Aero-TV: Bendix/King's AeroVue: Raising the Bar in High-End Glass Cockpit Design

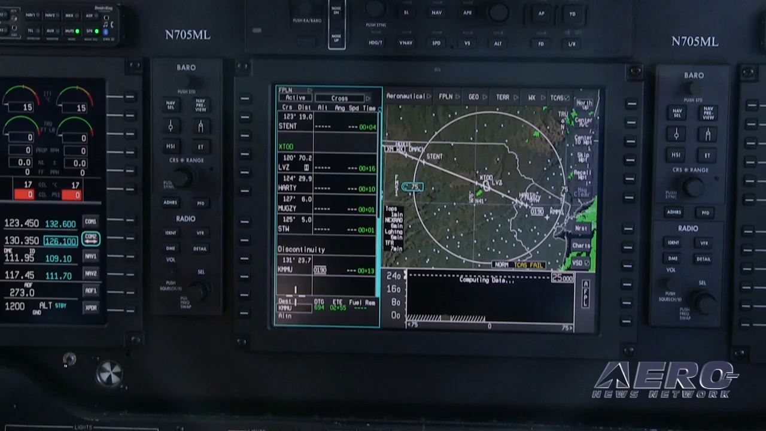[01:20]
to do or the comm to do or other functions like the transponder, etc. So you really don't have to reach up there and worry about having your hand move around at arm's length. And also too, it depends on the airplane you have.
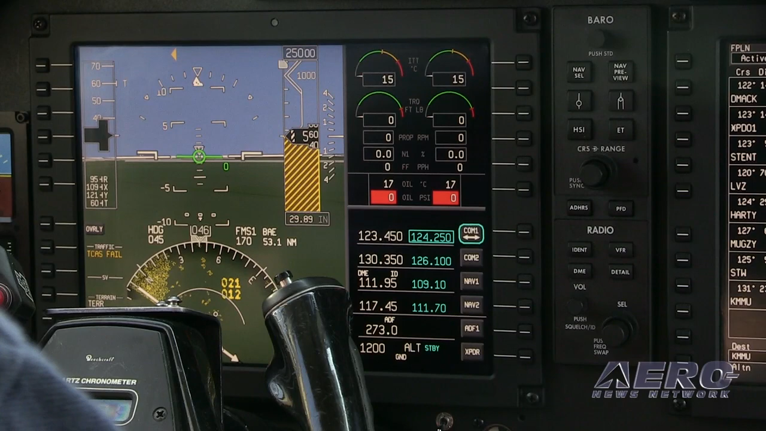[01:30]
If you have an airplane that has displays very close to you, it's an easy deal to go up and hit the displays. But if not, like the King Air or something bigger like that, the displays are further away from you.
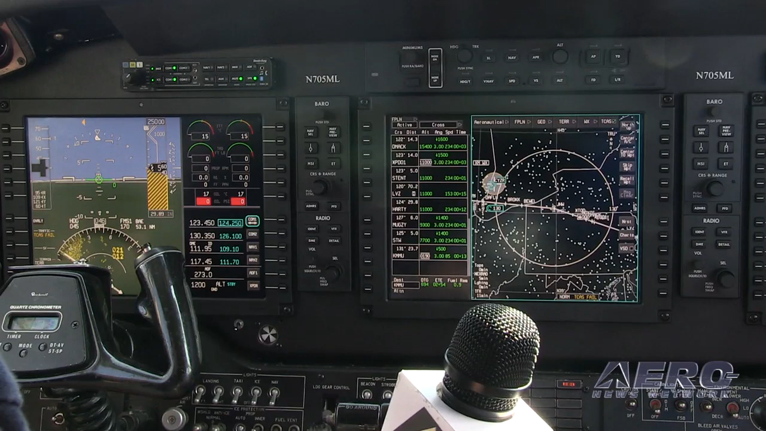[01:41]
So it's very simple, very easy. Talk about some of the functionality of the avionics. What will this device do?
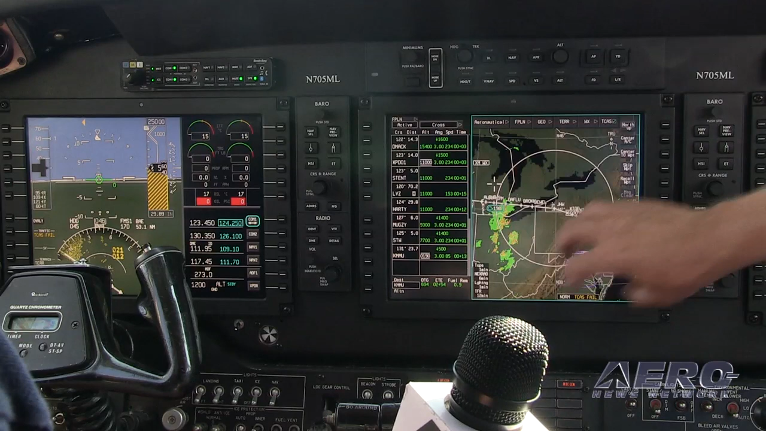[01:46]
It's very similar to what you have now. I mean, you have synthetic vision, our smart view system from Honeywell. It also has weather radar. It's very similar to the sophisticated avionics system that you've seen in larger business jets. ADS-B out is included. Very sophisticated FMS system.
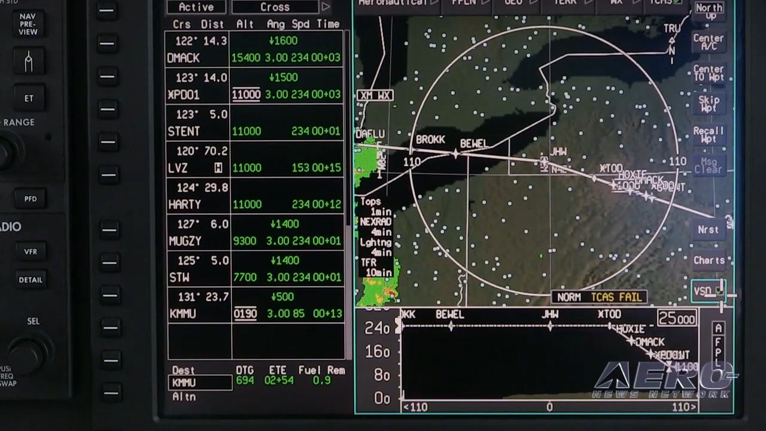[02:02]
VNAF capability. Autopilot's included. Now you're also offering the AeroWave Internet Connectivity Package as part of the installation with the AeroView.